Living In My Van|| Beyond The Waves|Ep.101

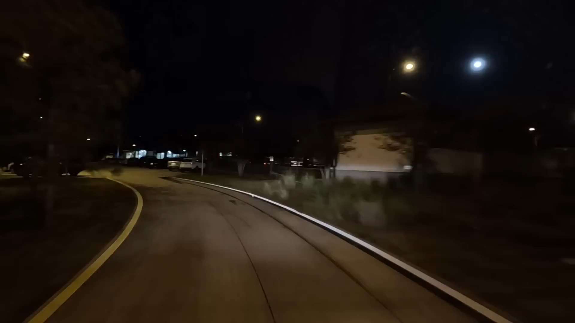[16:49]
Yeah, you see how it kind of gets, it's kind of filling up a little bit. You see that?